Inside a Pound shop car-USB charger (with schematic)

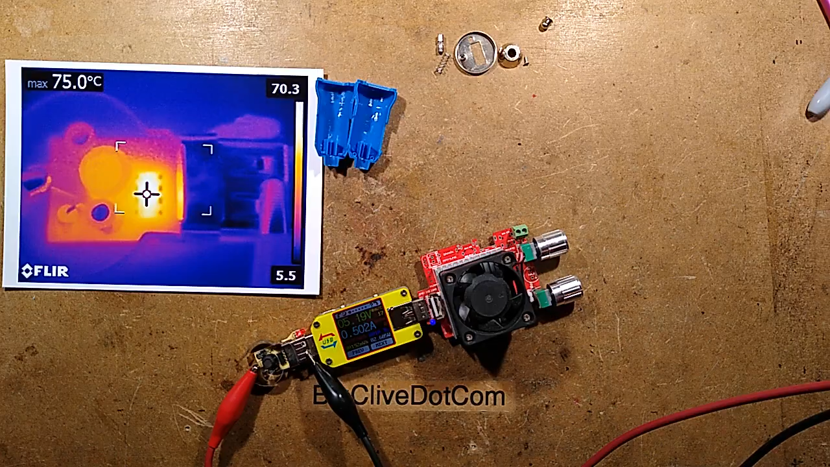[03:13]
On screen: max 75.0°C
Pictures have been taken The circuitry has been reverse-engineered There's not a lot to it It's a very vague chip And I've put it under test I've tested it at 500mA I shall zoom down this so we can actually see This Here It's currently at 500mA This is a... What is that? What brand is that?
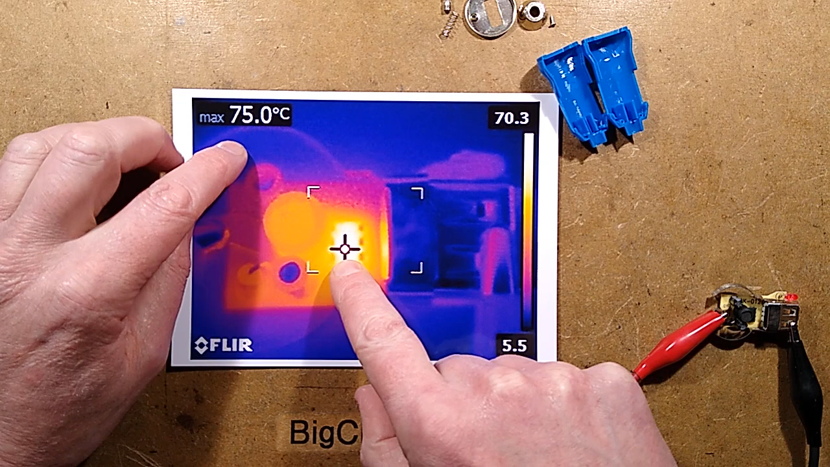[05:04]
On screen: max 75.0°C
it was 75 degrees Celsius When I took this picture It then went up to Approximately 80 degrees Celsius The inductor was at 50 degrees Celsius And the little diode here Which, I mean, that's all there is on the board Really,
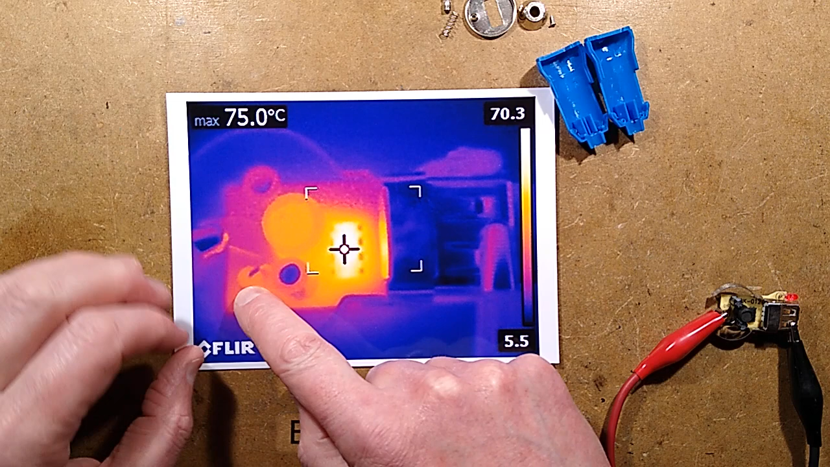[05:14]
On screen: max 75.0°C
other than the capacitors It got up to 42 degrees Celsius That was it So really,
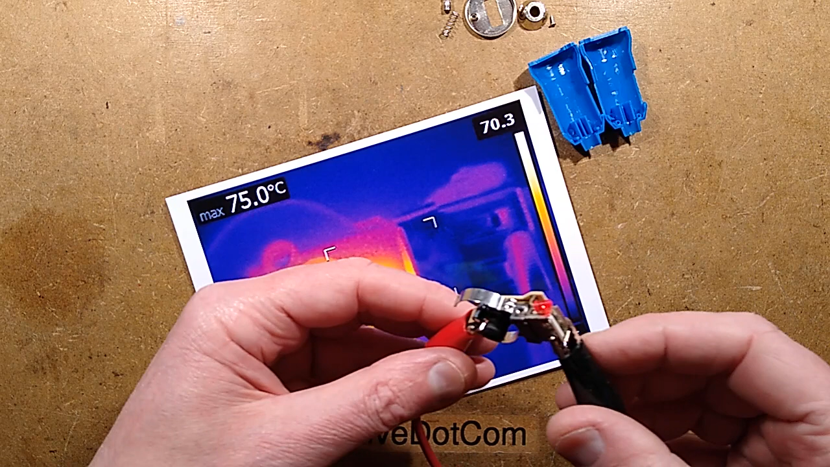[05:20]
On screen: max 75.0°C
I wouldn't recommend using it Beyond the 500mA rating Which makes it useless for most things It's